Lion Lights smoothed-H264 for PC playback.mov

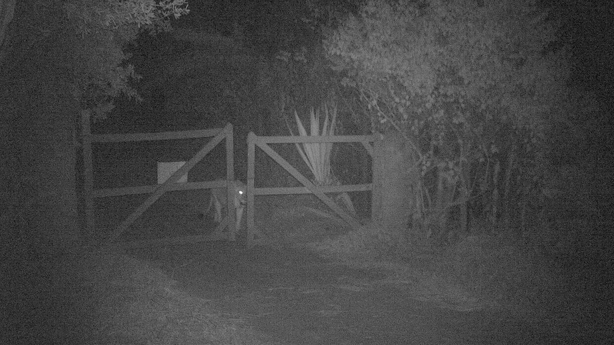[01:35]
They can even survive in Nairobi's more affluent suburbs, navigating fences and built-up areas.